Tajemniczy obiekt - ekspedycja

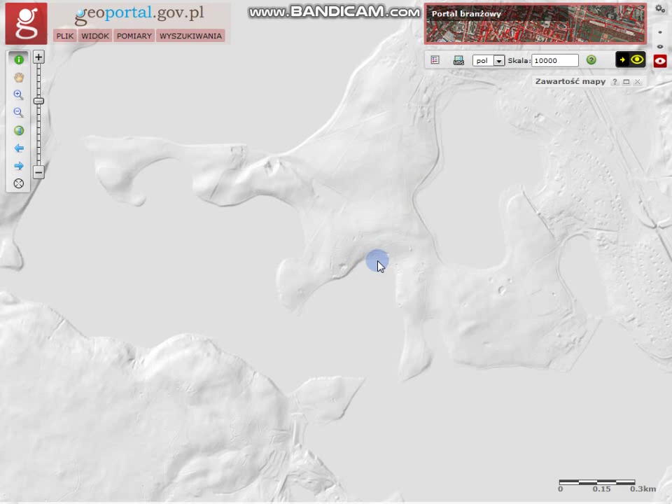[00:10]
O, takie coś. Jest to w okolicy Juszczyna. Takie półkole.
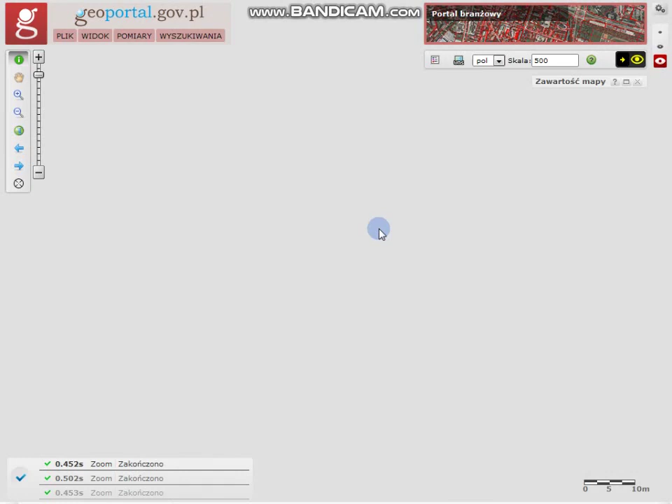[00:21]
Jest w lesie.
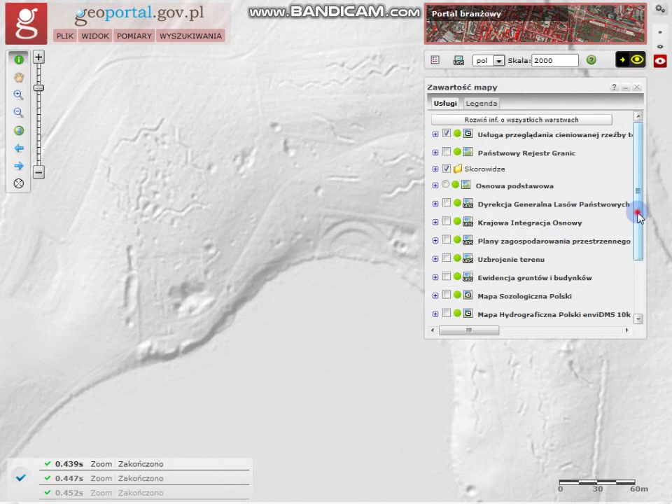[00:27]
Tak wygląda. To jest dosyć młody las, który niedawno wyrósł.
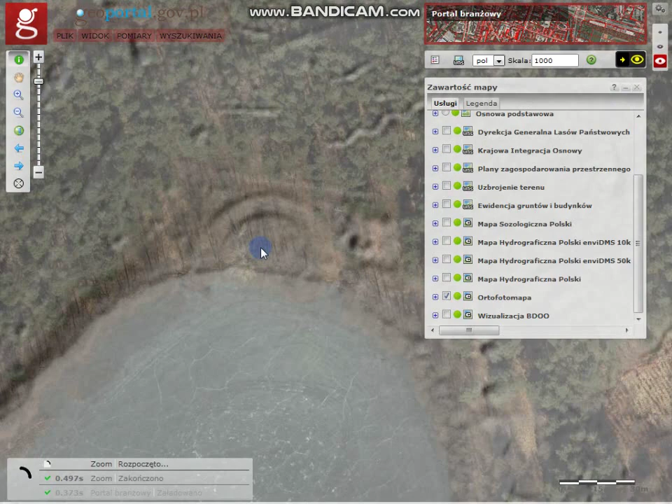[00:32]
To jest takie zejście do wody.
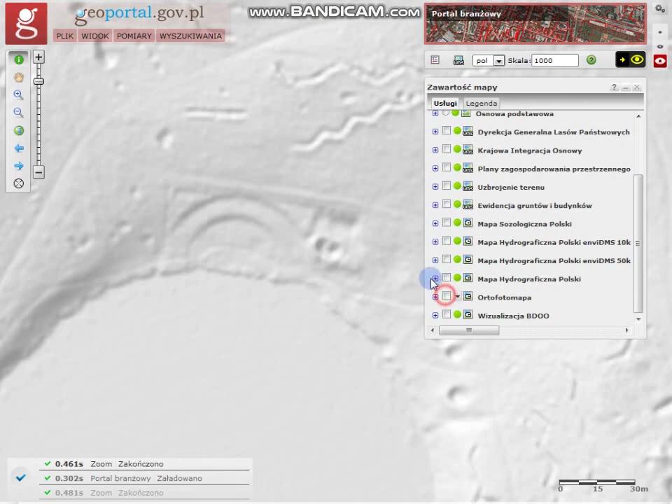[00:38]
Otóż ostatnio zrobiłam ekspedycję do
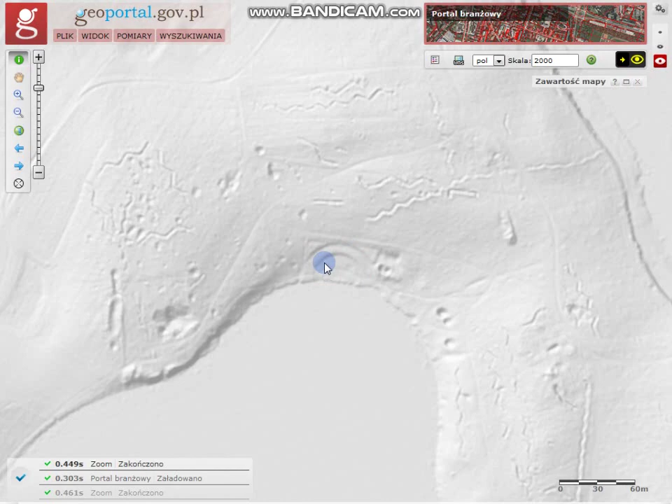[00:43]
tego miejsca i nagrałam krótki filmik. Rzeczywiście to półkole jest widoczne. Jest to całkowicie ziemne. Tam w okolicy są rzeczywiście okopy.
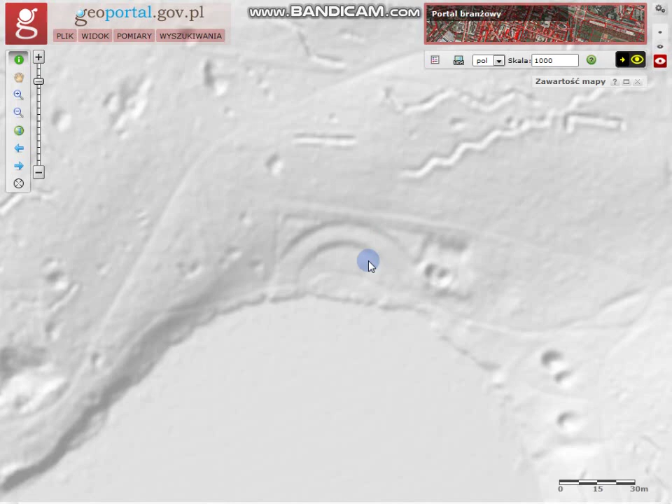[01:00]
Oficjalnie jest to obiekt z II wojny światowej, ale tak naprawdę nie wiemy co tutaj było. Być może jest to fundament po jakiejś broni. No to to jest wszystko z piachu. Zresztą sami zobaczycie na krótkim filmie.